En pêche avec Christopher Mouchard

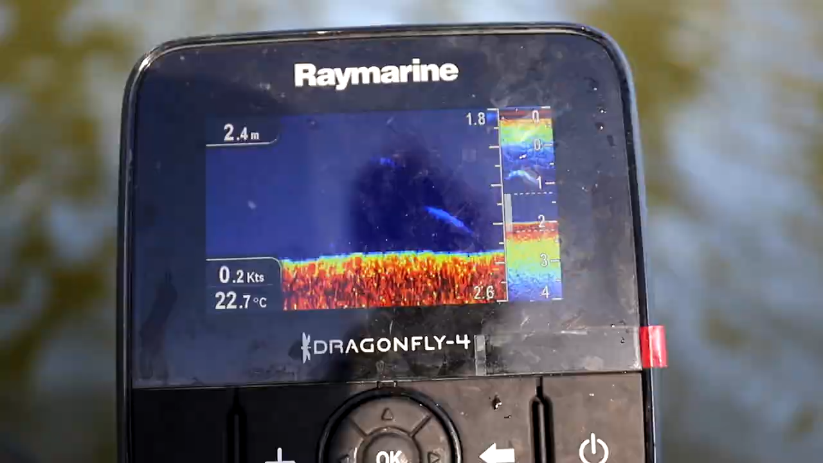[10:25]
On screen: depth 2.4 m, water 22.7°C, speed 0.2 kn
On peut se rendre compte sur l'éco-sondeur que le trait jaune est assez marqué, donc il est assez épais. Donc là c'est pas bon, ça veut dire que c'est de la vase. On va vérifier ça avec la perche tout de suite.